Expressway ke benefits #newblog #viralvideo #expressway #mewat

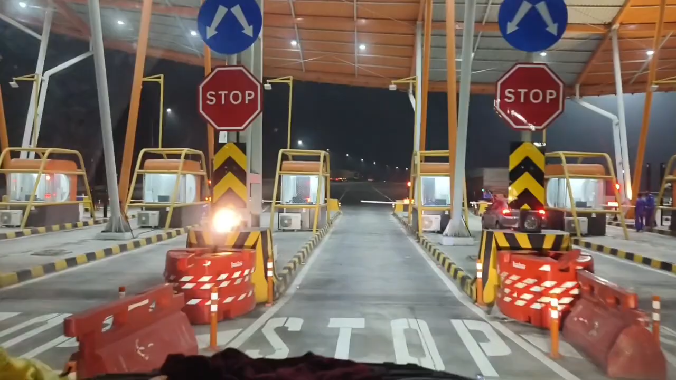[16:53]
जब भोंड की तरफ चढ़े हैं ना जो पहला टूल आएगा जो आदमी दिल्ली जाएगा वह दो टूल सामना करना पड़ेगा, एक तो यहाँ को जब चढ़ेगा और एक बम्बई में जा रहे उतरेगा,
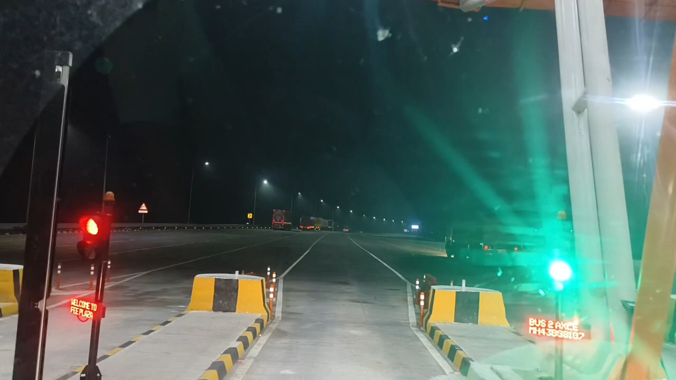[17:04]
जब दोनों को करना पड़ेगा कहीं उतर जाए, एक तो जहाँ चढ़ेगा वो करना पड़ेगा एक जहाँ उतरेगा वो करना पड़ेगा,
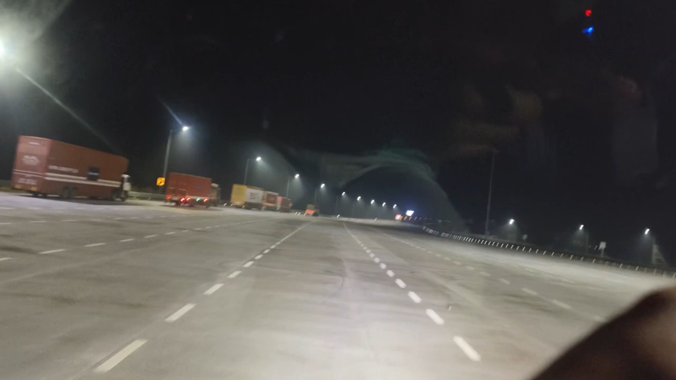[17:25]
1, 2, 3, 4, 5, 6, 7, 8, 9, 10, 11, 12, 13 लाइन है, लाइन भी चौड़ी चौड़ी है ऐसा ना जिसमें लाइन रह करें उनसे चौड़ी लाइन है। सामने डिस्प्ले लगा रखी है थैंक्स फॉर विजिटिंग ऑन दिल्ली मुंबई एक्सप्रेस वे G2 दिल्ली मुंबई एक्सप्रेस पर आपका स्वागत है। एक्सप्रेस बच रहा हो सिर्फ 1 किलोमीटर को,
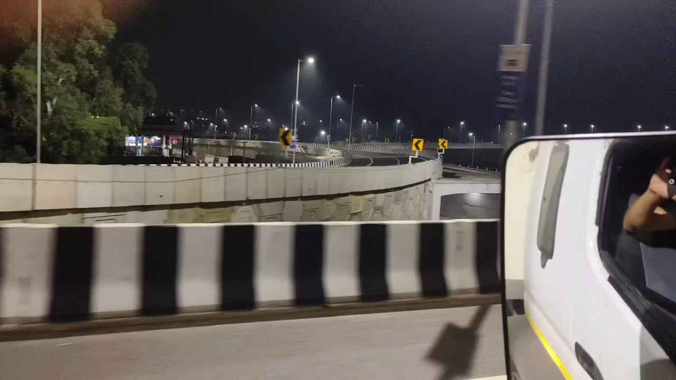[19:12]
रोड जो नू सोना लू और ये अपना आप घुमा के हमने दिल्ली उतार दे दिल्ली गुड़गांव उतर रहो नहीं उतर रहा वही रोड ये सोना सारो सीधो और ये घुमा के ऐसे ये उतार दे